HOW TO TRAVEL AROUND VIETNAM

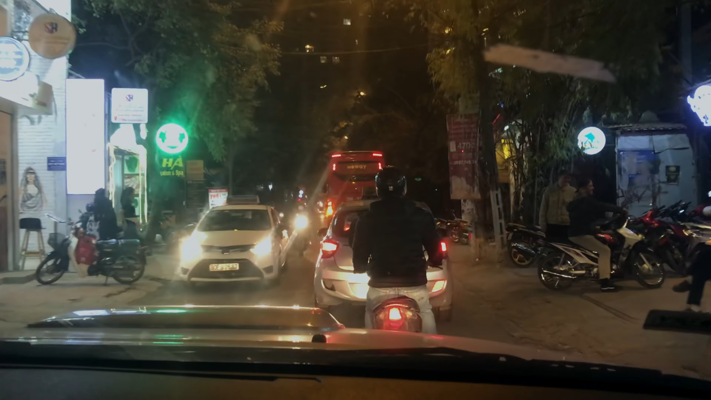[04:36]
Now, driving in Vietnam is hectic. There are more motorbikes on the roads than there are cars,
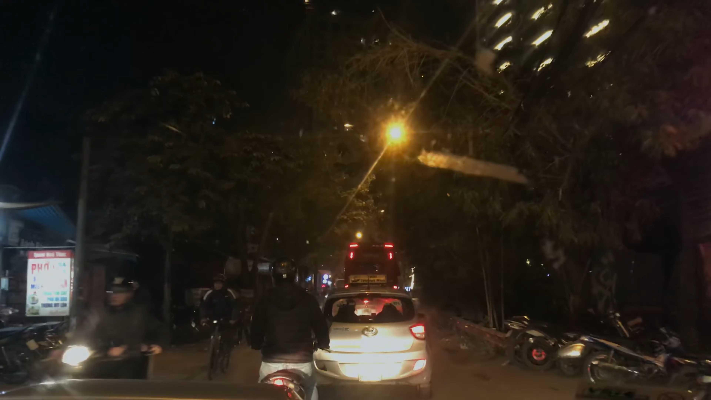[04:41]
which means it can be really challenging to get around, especially when you're in cities. But once you're on the motorway, it's a lot easier to drive.